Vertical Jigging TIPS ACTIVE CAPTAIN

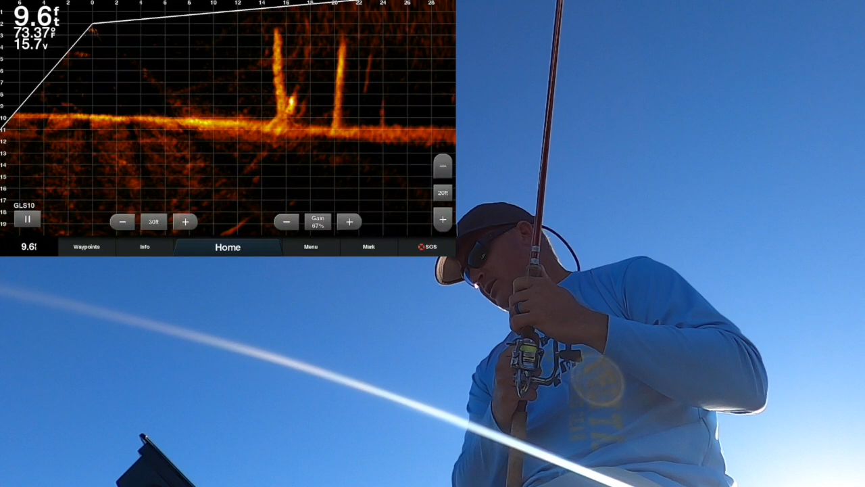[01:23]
On screen: depth 9.6 ft, water 73.37°F
a nice one that's our target we're going to hope this is a fish it's a good one might be a couple of fish though i'm going to look at that it's definitely coming into two one
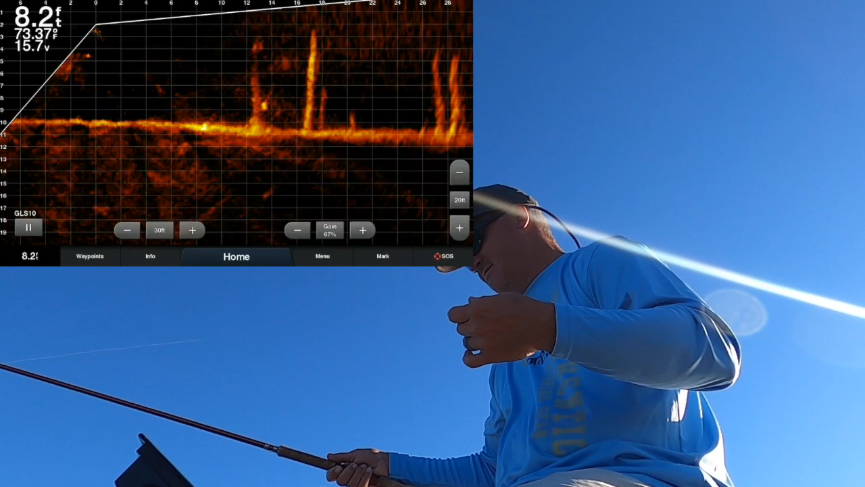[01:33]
On screen: depth 8.2 ft, water 73.37°F
now if i get a bad drop like that i just pull it right back up no good deal these fish aren't totally aggressive you know they're you really almost have to put it on their nose
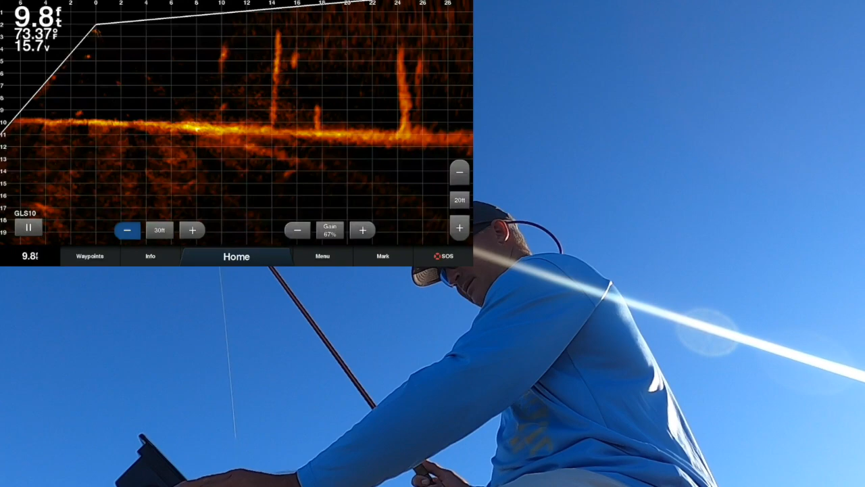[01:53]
On screen: depth 9.8 ft
they don't seem to like it moving it into 25 feet now it's really close to me we risk spooking it now
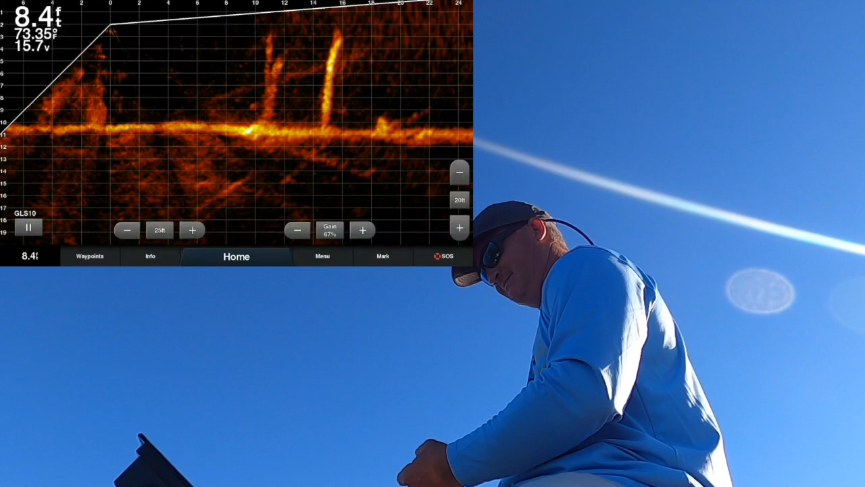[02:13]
On screen: depth 8.4 ft, water 73.35°F
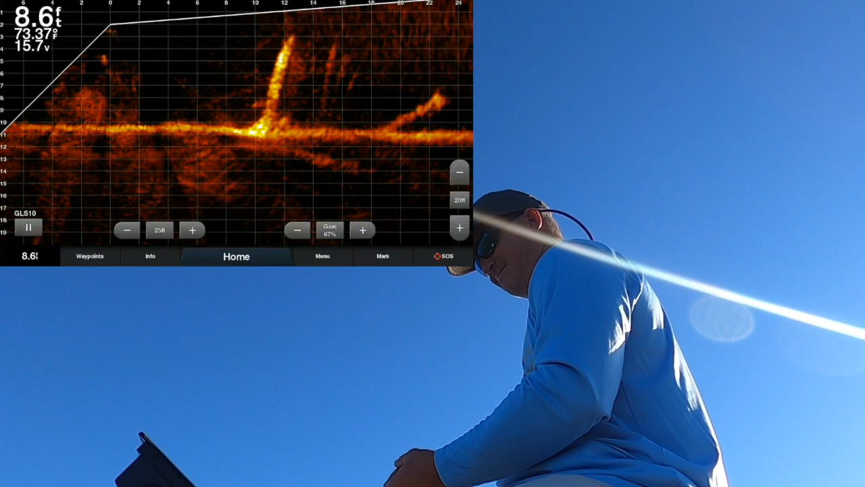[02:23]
On screen: depth 8.6 ft, water 73.37°F
there's the good drop right there and there he was he just hit it and i missed him
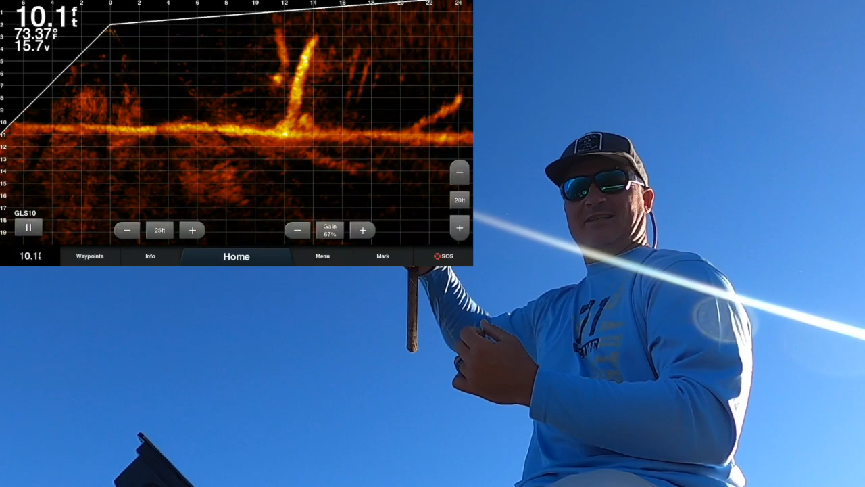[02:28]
On screen: depth 10.1 ft, water 73.37°F
he got my jig dang it what
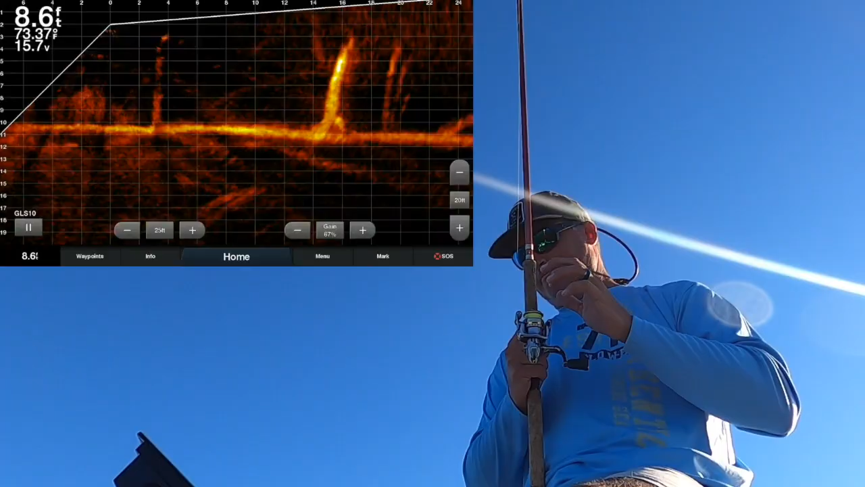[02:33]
On screen: depth 8.6 ft
a great example that's all right great mark here again
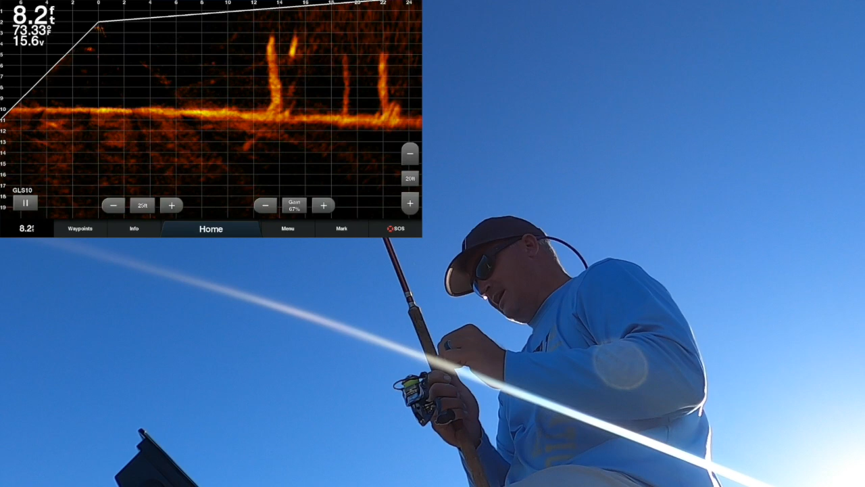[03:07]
On screen: depth 8.2 ft, water 73.33°F
and i'm just getting going around a little bit here and we spooked him there you go that's a typical spook good job fish you figured it out i'll go with that down here
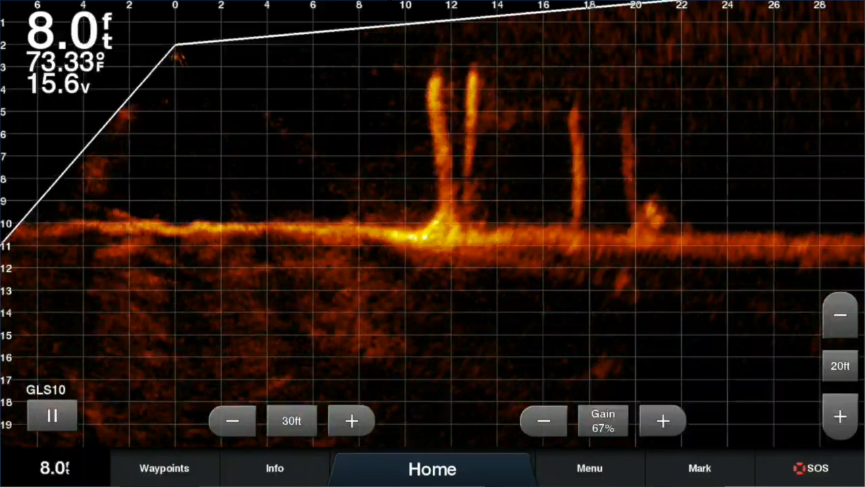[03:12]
On screen: depth 8.0 ft, water 73.33°F
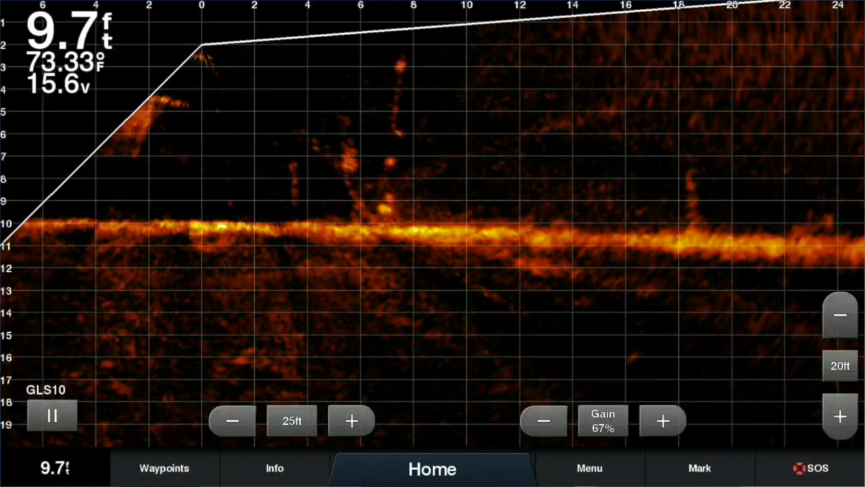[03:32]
On screen: depth 9.7 ft, water 73.33°F
there he is good fish too and we did get that on active captain